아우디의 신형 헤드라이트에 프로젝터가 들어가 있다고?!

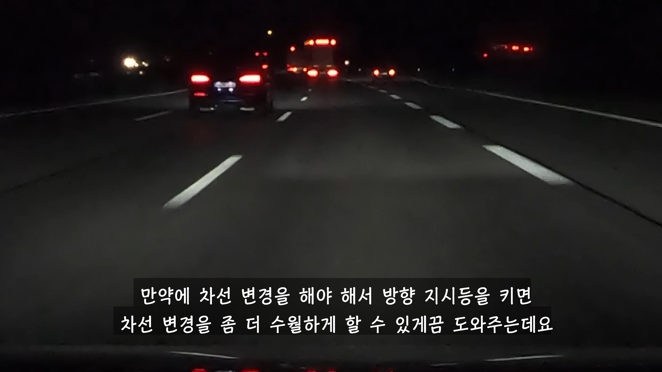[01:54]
Can you see it swooping and I can move across and it will then fill that lane before I get into it. It's pretty cool. Another thing the system does is show some little markers on the road. You may be able to see them just like little dashes and it shows you exactly your lane positioning. Now it appears that I kind of drive slightly skewer within lanes so this is actually helping me out a bit. It's quite funny and quite useful and if a car's broken down at the side of the road and the telematic system knows it it'll actually put a warning sign in that carpet of light to just alert you of the potential danger.